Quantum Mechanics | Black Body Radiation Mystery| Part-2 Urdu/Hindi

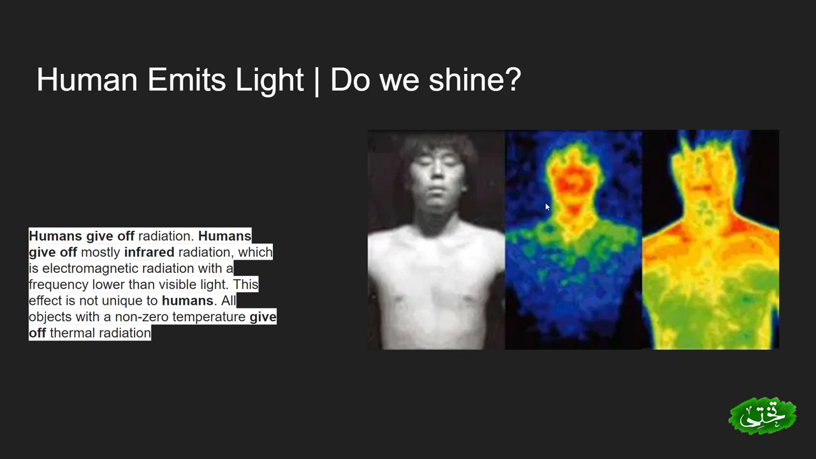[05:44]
آر ریڈیشن کو دیکھ سکے تو آپ دیکھ سکتے ہیں کہ ہماری باڈی کی ریڈیشن میں نے آپ کو دائیں طرف دکھائی ہیں وہ بھی دیکھ سکتا ہے اور اس کے ذریعے وہ ٹیمپریچر بھی میئر کر سکتا ہے ہماری باڈی کا ٹیمپریچر میئر کر سکتا ہے دور کھڑا اگر وہ صرف اور صرف ہماری باڈی سے نکلنے والی ریڈیشن کو دیکھ سکیں تو پھر سوال یہ